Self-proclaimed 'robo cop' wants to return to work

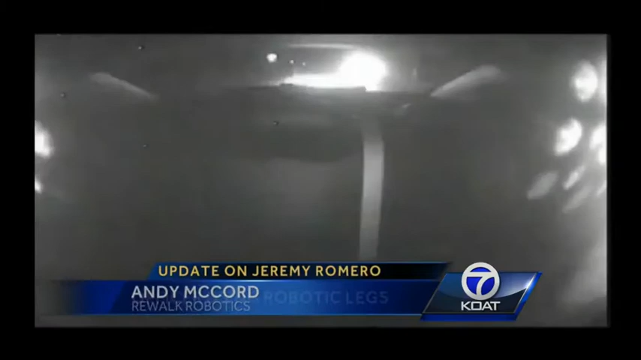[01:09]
In January of last year, officer Romero was involved in a high-speed chase trying to catch two people behind the wheel of a stolen vehicle.